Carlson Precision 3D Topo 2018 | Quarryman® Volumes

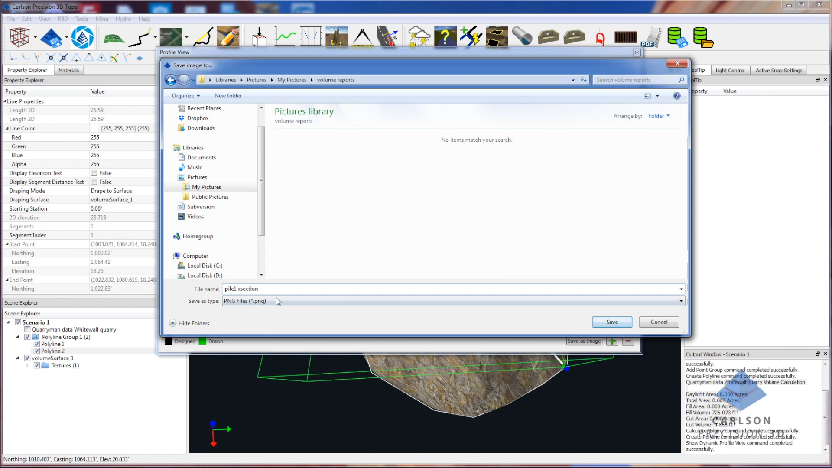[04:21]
actually this is a profile. And I'm going to go ahead and close that.
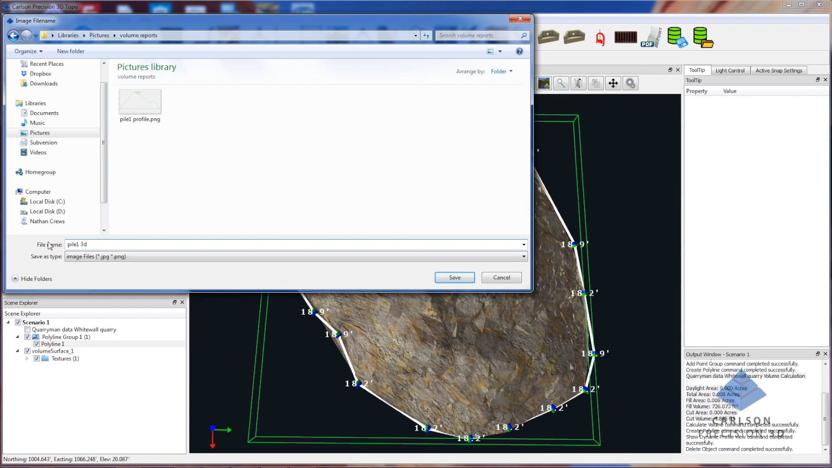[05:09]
And that's showing the image file.
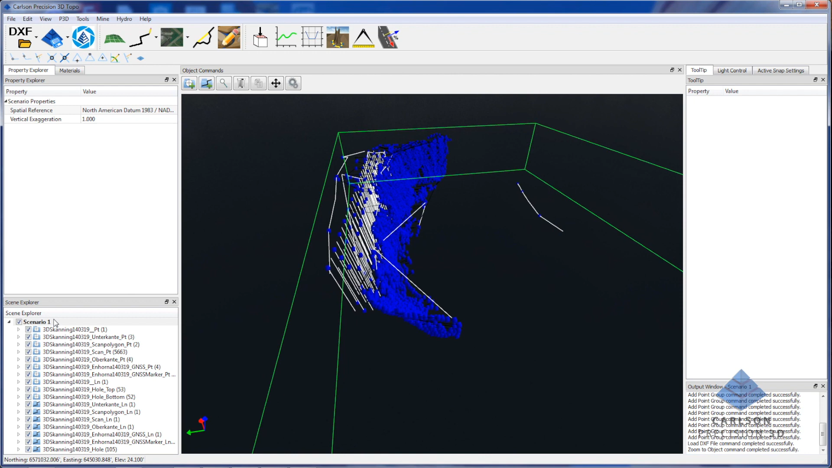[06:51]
So what I'm going to do is I'm going to, in this case I want to create a surface. A top surface for here. So I'm going to not include the bottom of the hole.
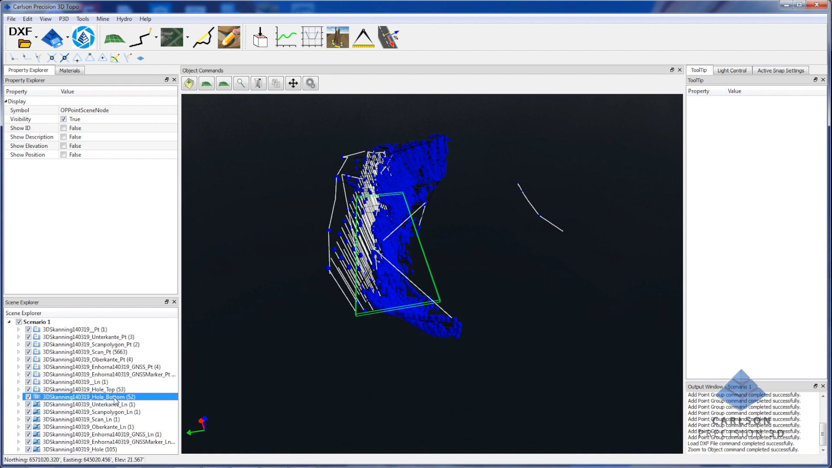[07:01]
And some of these other polylines. So I'm just going to select them.
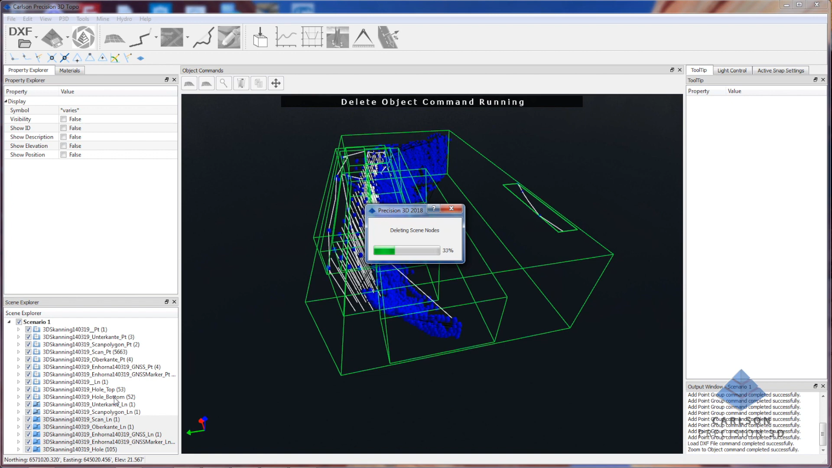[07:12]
By holding the shift key down and scrolling down through there. I'm just going to go ahead and delete them now.
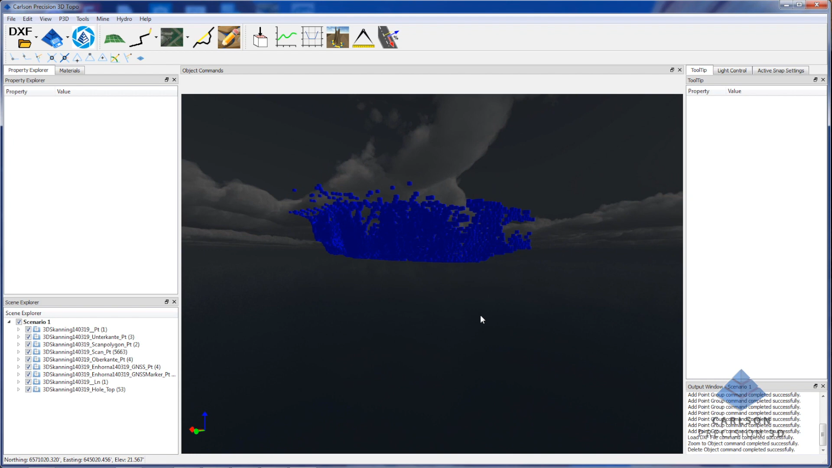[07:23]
I'm going to take a look at the, and the bottom holes are gone. So that's pretty good.
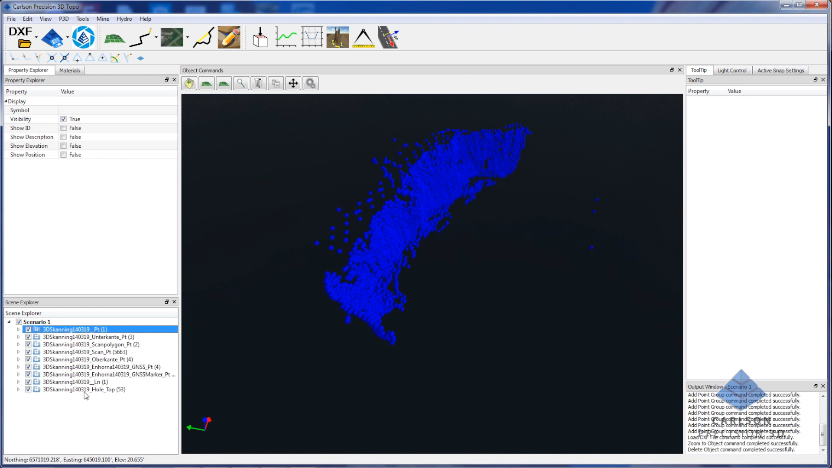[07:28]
And now I'm simply going to, again, select one and then hold the shift key down. And do a multi-select.
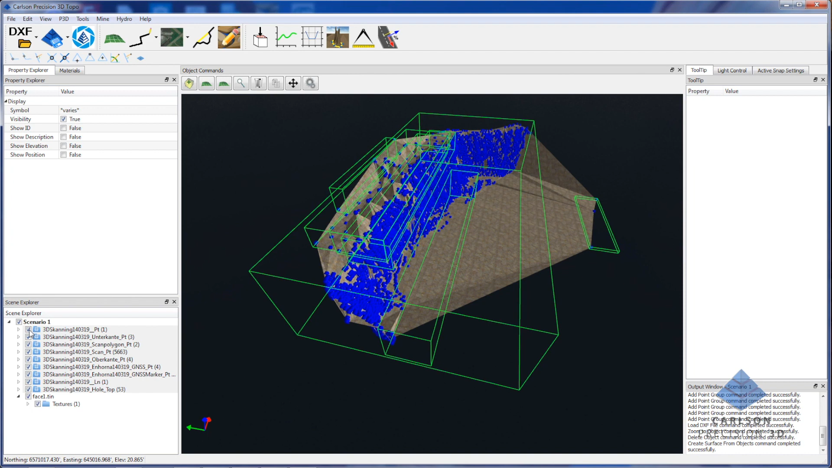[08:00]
And then I will turn off all of my points. And you can see now we have our surface
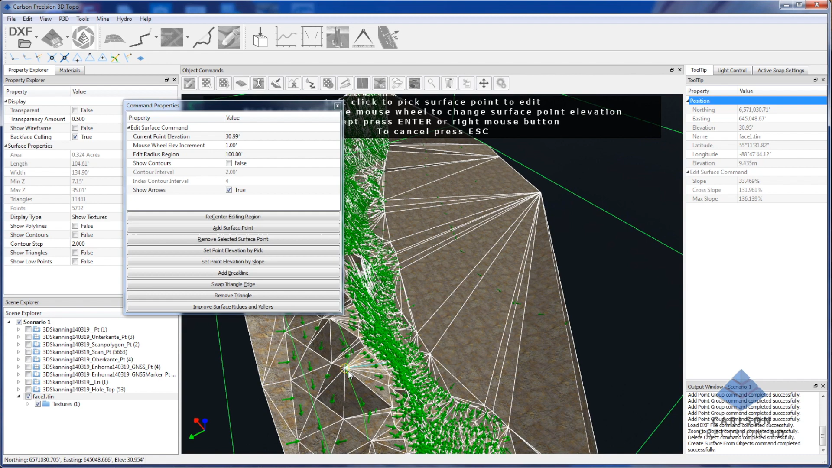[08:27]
And so for some of these peaks may not be exactly what we wanted. Let me turn off my arrows here. From the Quarrymen DXF files.
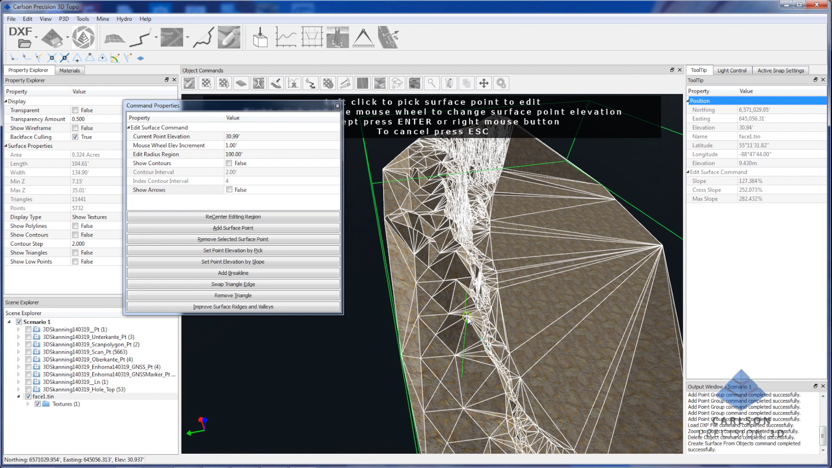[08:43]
You can quickly come in and edit out anything that was a bad influence.
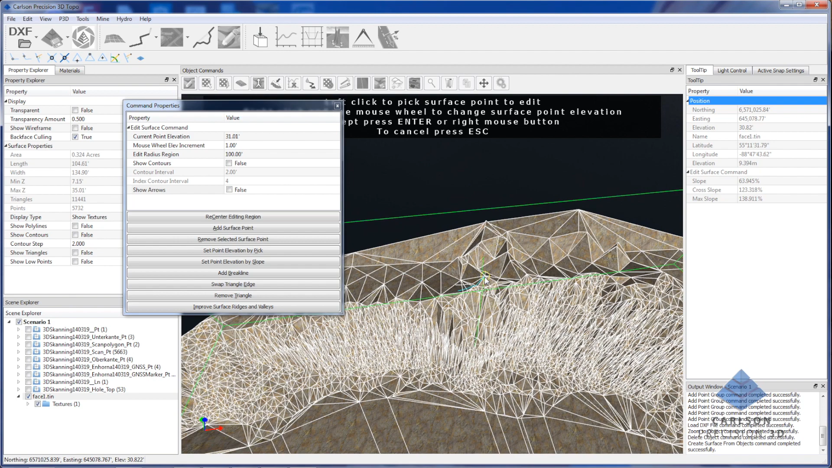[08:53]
And this may or may not be appropriate in this case. I don't really have that much knowledge about it. But you can see how quick and easy it is to sort of clean that stuff up. And we could do the same thing here if that was required.